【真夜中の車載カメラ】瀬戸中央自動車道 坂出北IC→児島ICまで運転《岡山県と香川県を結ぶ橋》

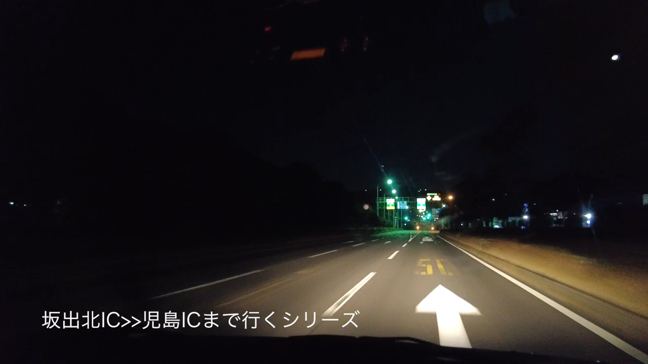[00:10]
川県のね、坂出北に来ました。で、ここはね、岡山、瀬戸橋ですね。瀬戸橋がもうすぐそこにあります。今回はね、この瀬戸橋を渡っていこうかなという思います。小島まで行きましょう。
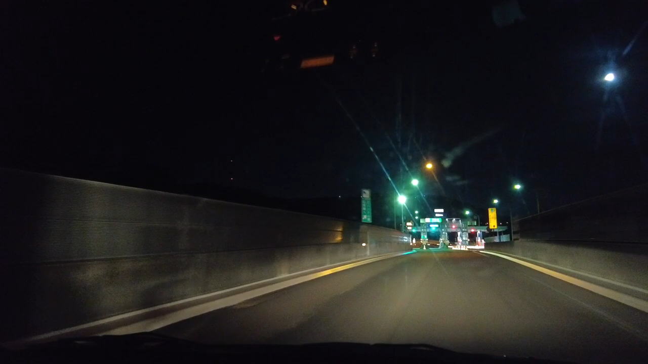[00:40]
帰ってきた入り口、工事走行中、ここ一般ですな。